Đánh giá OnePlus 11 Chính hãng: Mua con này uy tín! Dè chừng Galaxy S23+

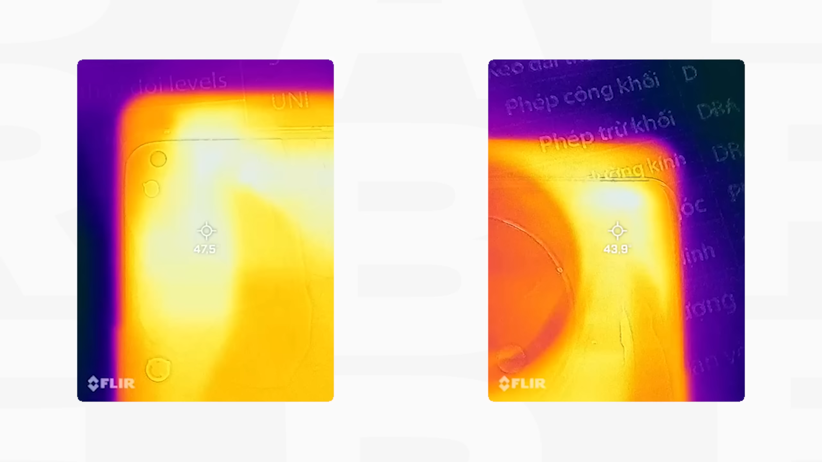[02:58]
và nhiệt độ của nó thì cũng tương
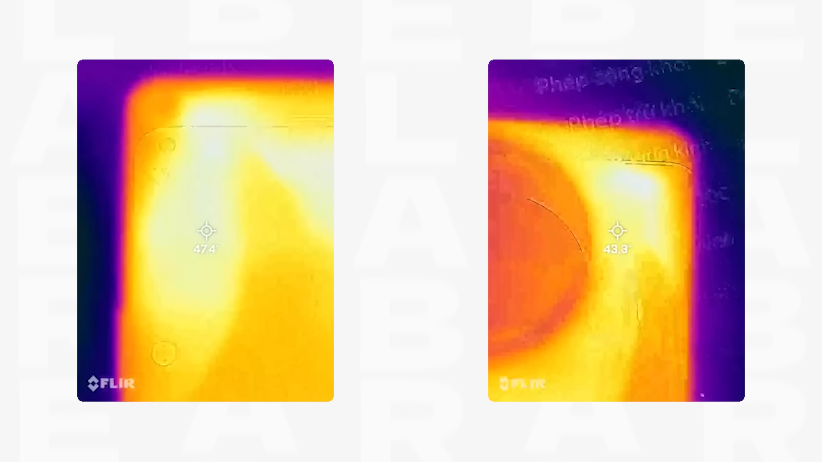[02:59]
đối cao khoảng 44 độ C ở nhiệt độ mặt sau và trong khi nhiệt độ CPU lúc đó là khoảng 61,5 độ C.
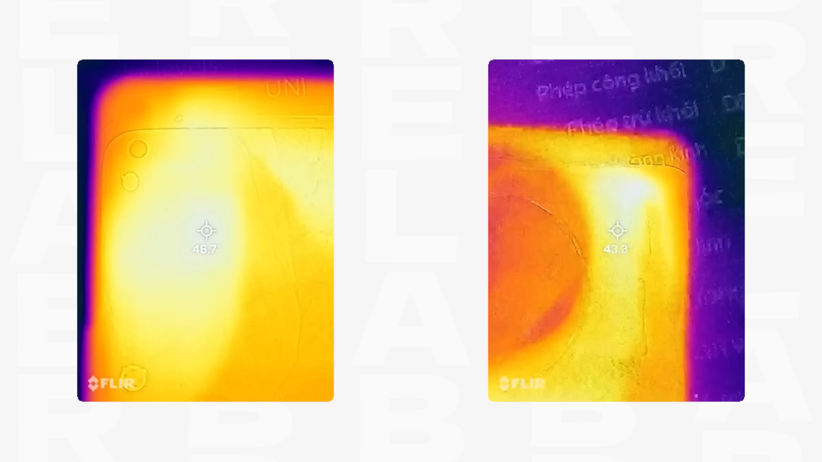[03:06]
Mức nhiệt này mình đánh giá là khá ổn một phần là do OnePlus đã có sử dụng cái công nghệ tản nhiệt ở trong đây. Tên tiếng Anh của nó là Cryo Velocity Vapor Chamber.